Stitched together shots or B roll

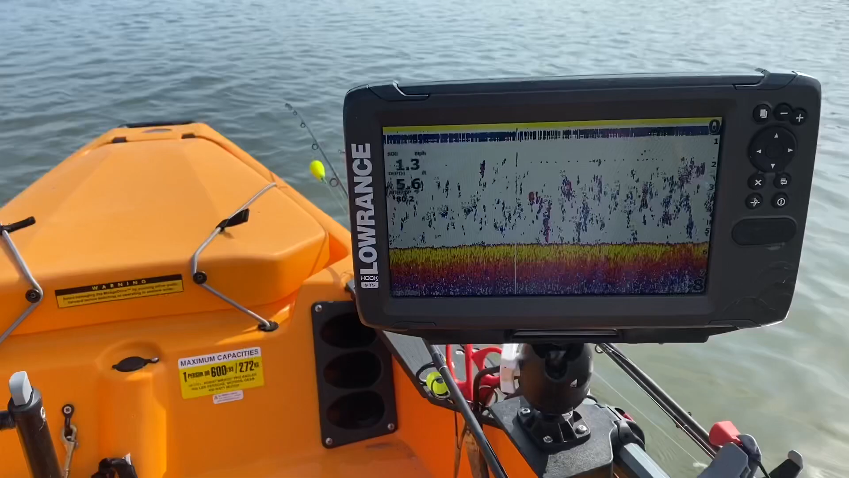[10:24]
and i'm marking quite a bit of bait and there's a couple of pretty big ones down in there only about five feet of water and all my rigs are set up for about that depth so i could